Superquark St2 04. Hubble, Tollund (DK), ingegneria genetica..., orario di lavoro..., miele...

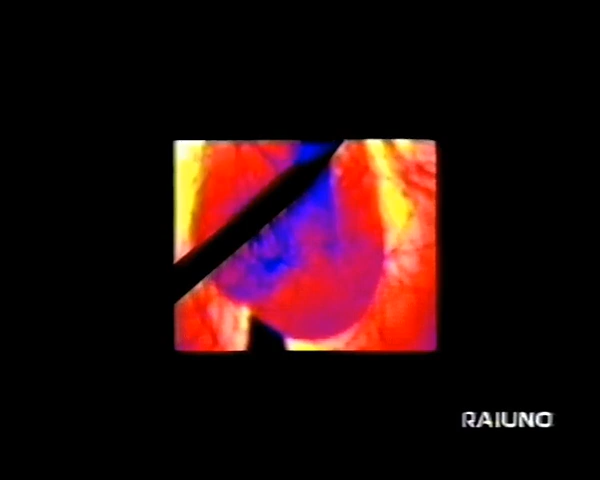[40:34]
Abbiamo ripreso la situazione con una sofisticata apparecchiatura sensibile al calore emesso dagli oggetti.
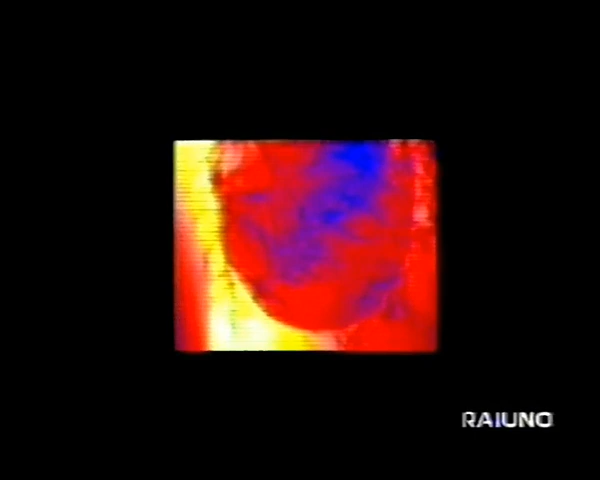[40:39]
Si vede bene l'involucro rotondo dei testicoli, per natura più freddo, spiccare contro il basso ventre più caldo.
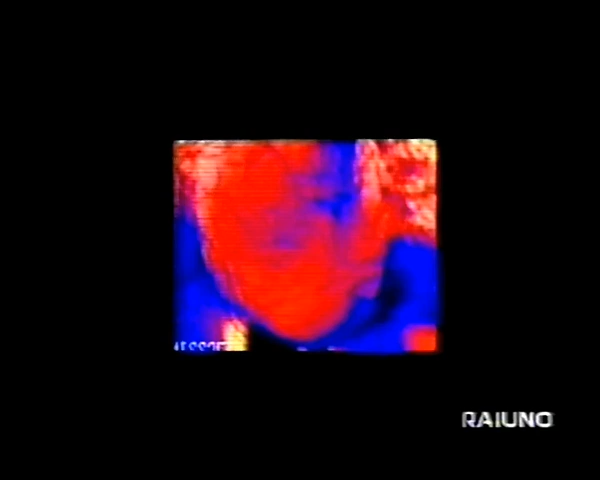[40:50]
Abbiamo poi raffreddato l'involucro dei testicoli e dintorni e le parti blu scuro sono le zone raffreddate. In questa ripresa accelerata si vede la contrazione automatica con movimenti di rotazione
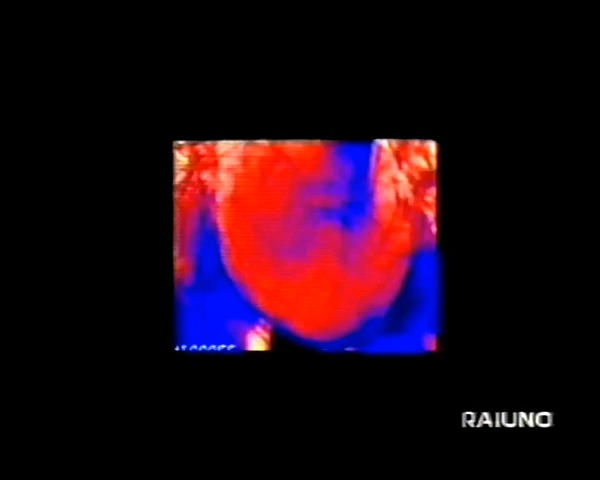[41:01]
verso il basso ventre per mantenere costante la temperatura avvicinandosi ad una parte più calda. Il movimento inverso di allontanamento per ottenere il raffreddamento
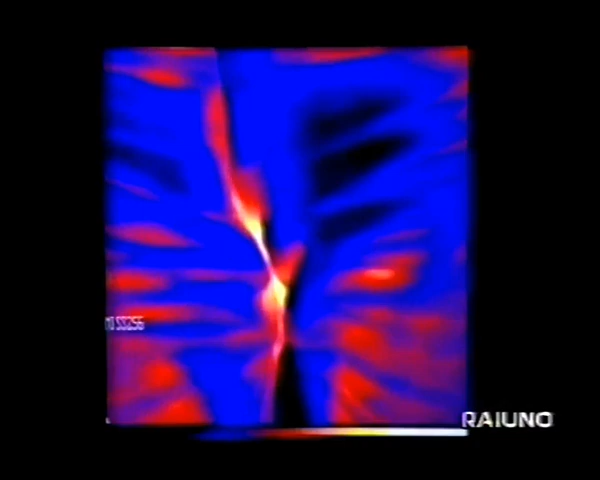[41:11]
necessario per mantenere costante la produzione degli spermatozoi è spesso impedito dagli slip e i pantaloni stretti,